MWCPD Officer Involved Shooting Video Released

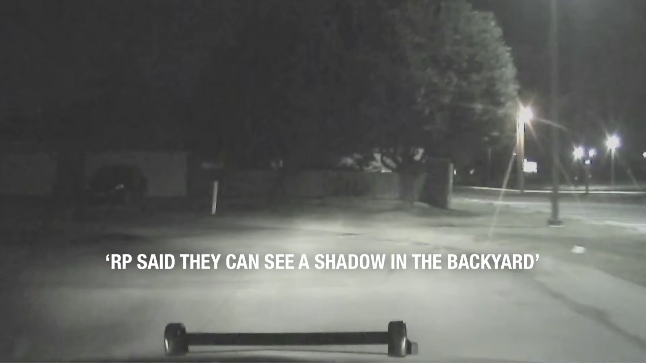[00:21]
I think they can see a shadow in the backyard. You're inside the car of Sergeant Scott Primo, dashcam rolling on his way to the home, where two suspects were spotted in the backyard. I think you just jumped the fence.
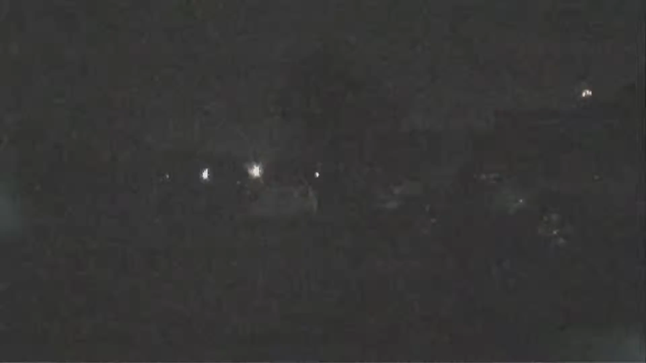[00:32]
And the chase was on. Officer James Hill tailed the two men on foot for four blocks.
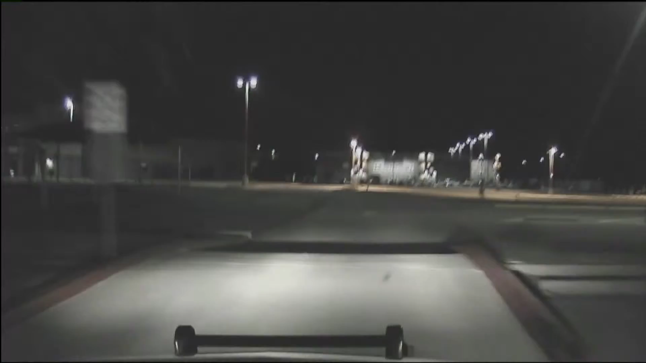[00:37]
Primo, not far behind in his patrol car, till all parties met on the campus of Rose State College.